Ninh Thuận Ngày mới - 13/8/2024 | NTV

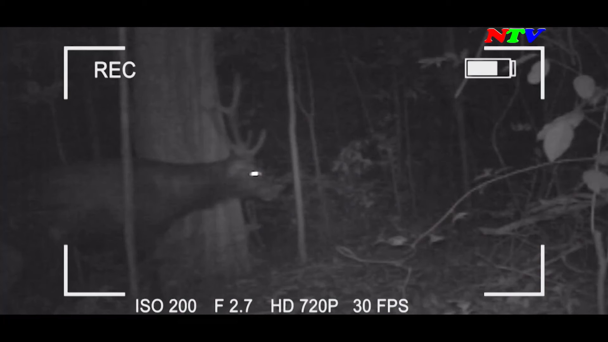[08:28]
Mình có thể bổ sung nguồn thức ăn để các loài động vật tới thì máy tự động nó chụp.